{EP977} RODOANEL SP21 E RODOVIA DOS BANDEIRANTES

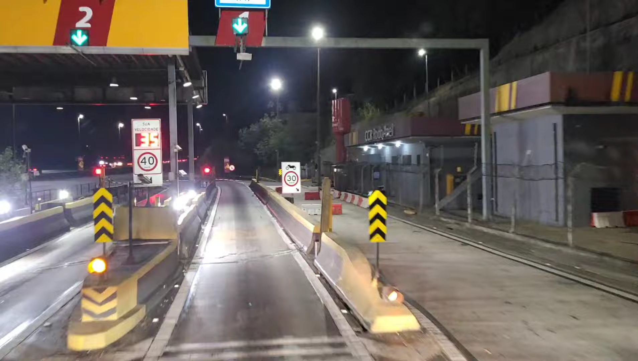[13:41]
Pessoal, agora que eu passei ali no pedágio, eu lembrei de um comentário de um seguidor que perguntou pra mim. Continue naquele dia, na rodovia dos Bandeirantes por 22 km.